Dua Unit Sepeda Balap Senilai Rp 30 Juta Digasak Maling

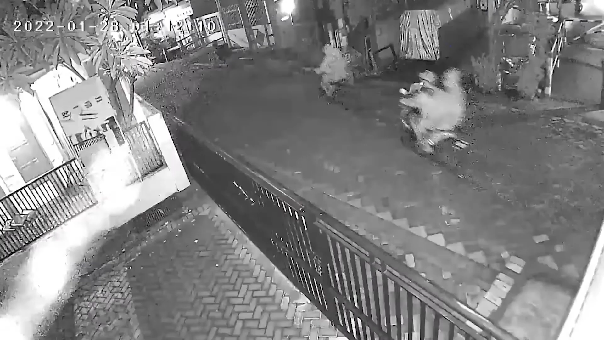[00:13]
Inilah rekaman kamera pengawas atau CCTV warga di Perumahan Putra Residens,
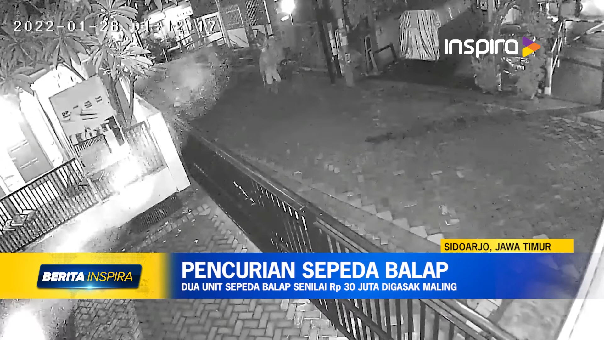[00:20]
Desa Sawot Ratap, Kecamatan Gedangan, Kabupaten Sidoarjo, Jawa Timur. Dalam CCTV ini terlihat empat komplotan pencuri melancarkan aksinya.
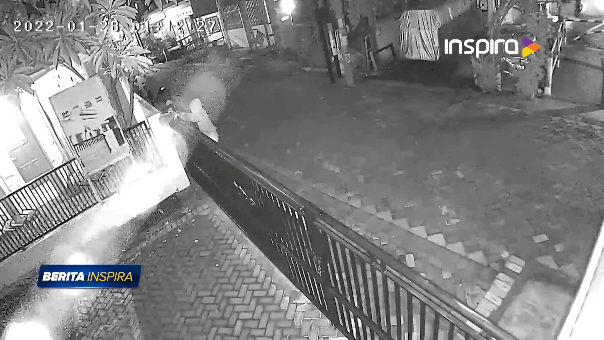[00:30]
Nampak dua pelaku terlihat melompat pagar pintu gerbang perumahan setinggi 1,8 meter, sementara dua lainnya berjaga di depan.